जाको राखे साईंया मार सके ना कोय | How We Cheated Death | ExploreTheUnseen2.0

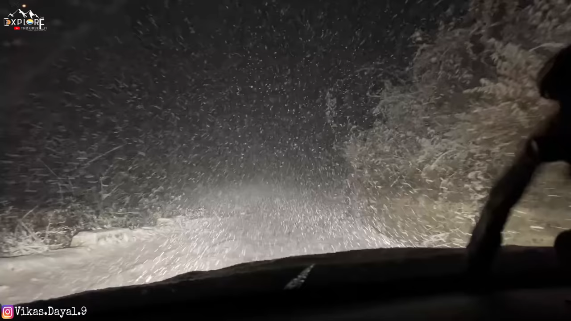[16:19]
बराबर क्या, जितनी लाइट है उतनी मार रही है भैया। यहाँ पे स्पीड लिमिट है 30।
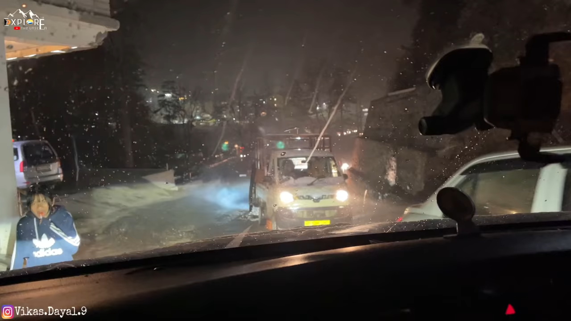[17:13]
काफी जाम लगा पड़ा इधर ना, तो मेन मनाली तो सामने है 500 मीटर पे, तो उसके बाद थोड़ा सा जाम कम होगा भाई।